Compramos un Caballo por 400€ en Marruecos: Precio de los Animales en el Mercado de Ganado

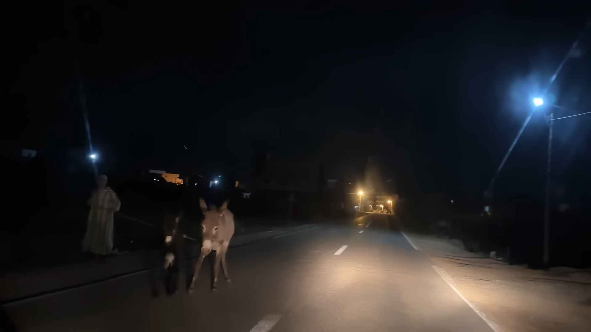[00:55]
antes de que el calor afecte a los animales. Así que, bueno, vamos a ver lo que pasó.
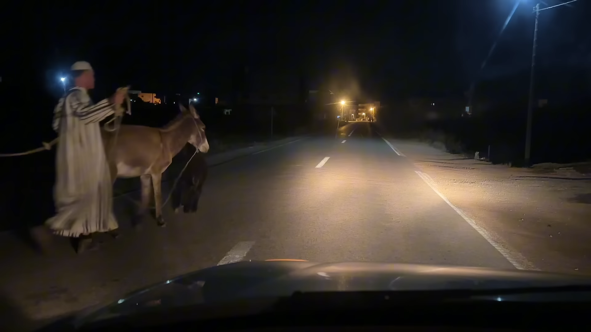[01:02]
Todavía de noche, familia, y llevo ya conduciendo una hora.
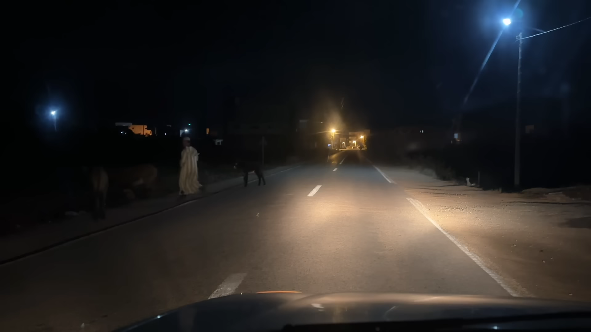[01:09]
Estoy llegando ya, ¿eh? Ya todavía de noche. Son las 6 de la mañana.